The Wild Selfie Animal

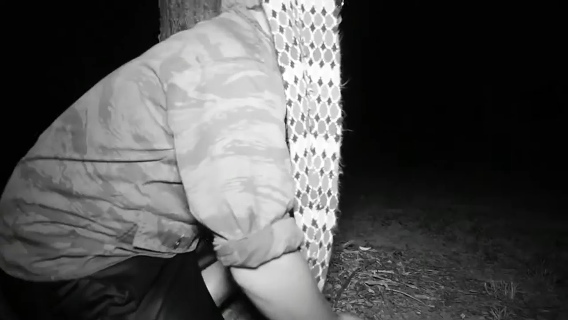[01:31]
Hopefully, we can see a wild one as we... Oh! Look at the distance. Why all that? Stay very, very, very still. You see a wild, world selfie animal.
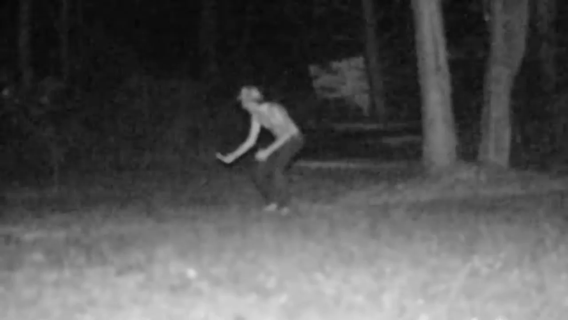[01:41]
We call meme machines, keyword meme machines. See, you see it right now, dabbing in its natural habitat. Oh my god. The bait is working.
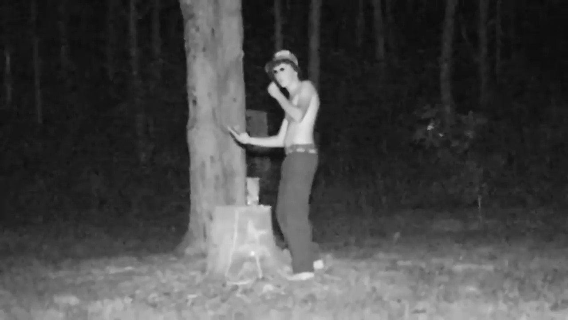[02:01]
The bait is working. Oh no!